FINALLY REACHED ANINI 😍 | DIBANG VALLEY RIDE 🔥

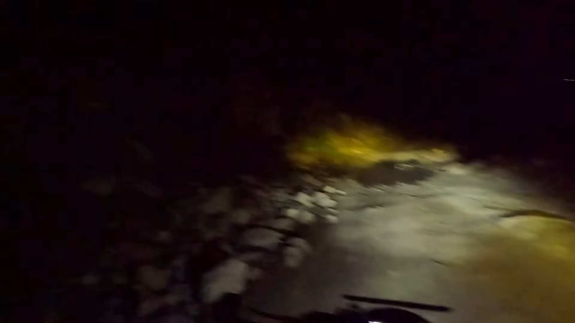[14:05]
আছে আৰু বাকী ইয়াতে এটা ৱাটাৰ ক্ৰচিং আছে এইটো এটা নন্না চাই একো প্ৰব্লেম নাই বাৰু
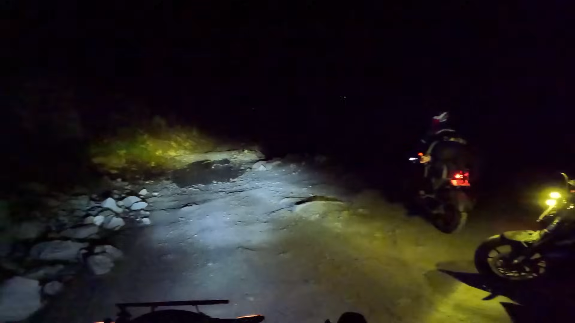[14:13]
এটা ছেফ ডিষ্টেঞ্চ লওঁ ৰ এণ্ড গাইজ এইচাইডে আমাৰ লেমন গুচি গ'ল ফাষ্ট আৰু একচুৱেলি মোৰ লাইটৰ সিমান কাম নাই তো সেইটো কাৰণে মই মিডিলত আছোঁ আৰু
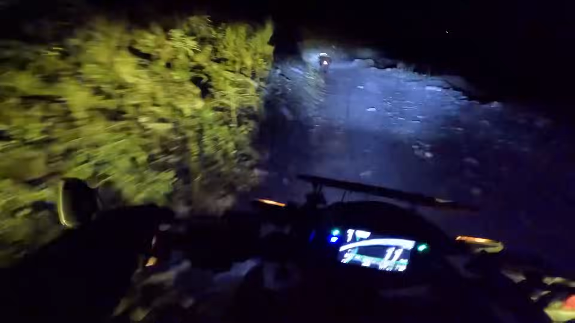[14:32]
ইয়েছ আমিও ৱাটাৰ ক্ৰচিং কৰি ল'লোঁ একচুৱেলি ৱাটাৰ ক্ৰচিং ইজ ভেৰি ইজি গাইজ
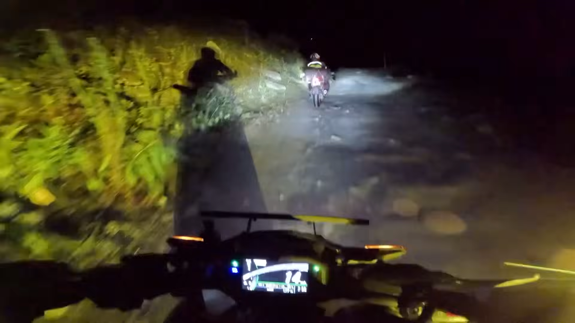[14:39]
কিপ ডিষ্টেঞ্চ बहुत ही घटिया रास्ता गाइस, एक्चुअली सुपर बाइक करने घटिया, बाकी एवरीथिंग ओके।
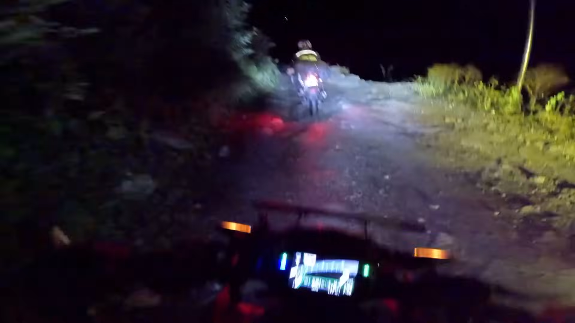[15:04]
And guys, it's almost 9 বাজি হৈছে আৰু আমি এনেকুৱা গৈ আছো পুৰা আন্ধাৰ আৰু গুগল মেপটো উলাইছো কিন্তু ৰাস্তাটো এটো আমি বেলেগ সাইডেদি গৈছো মেবি আগতে কানেক্ট হ'ব হেইটো কাৰণে এটো এটা জাস্ট ডাইভারশন বনাইছে কিবা ওপৰত ৰাস্তা বনাই থকা কাৰণে মেবি তো লেটছ সি গাইস
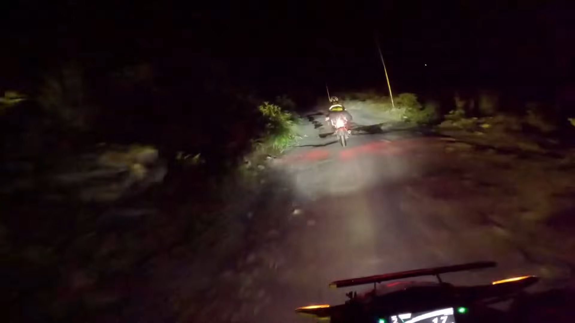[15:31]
সাহাব সমুদ্ৰ হে ইয়ে সমুদ্ৰ হে একচুৱালি দিনত আহিলে তো কি মজা লাগিল গাইস
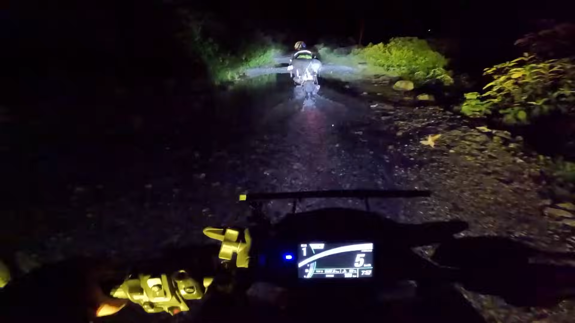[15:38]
ভাই সাহাব আই ডোন্ট নো কি গোপ্রো রাই আছে কি নাই but this is real samundar guys ফালে এখন ট্রাক আহি আছিল তো আমাক দেখা পাই কেনে রখি দিলে আৰু এই সাইডে আপনারা রাবলে সিগন্যাল দিলে
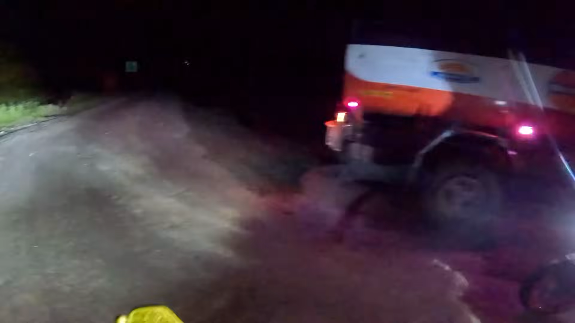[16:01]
and guys এই সাইডে এটা ট্যাঙ্কার ট্যাঙ্কার খুদিলে আনিনি এইটো সাইডে নে ও ভাই
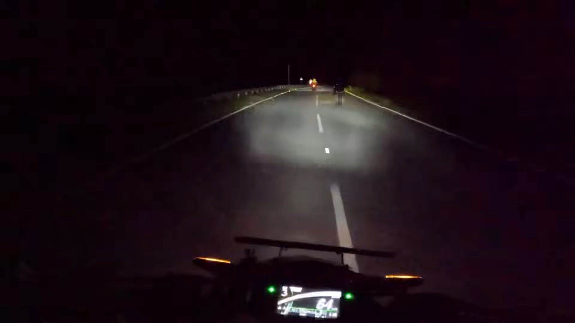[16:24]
টু লেন ৰোড পাই গৈছোঁ হান্দিৰ পৰা অলমষ্ট 22 কিলোমিটাৰ এনেকুৱা বেয়া ৰাস্তা পাইছোঁ তাৰপিছত এনেকুৱা পূৰা টু লেনৰ ৰাস্তা পাই আছোঁ অ' ভাই চাহাব মজা আ গিয়া য়াৰ এণ্ড গাইজ একচুৱেলি মজা অকল 2 মিনিটৰহে আছিলে বাকী এইচাৰে আকৌ চাজা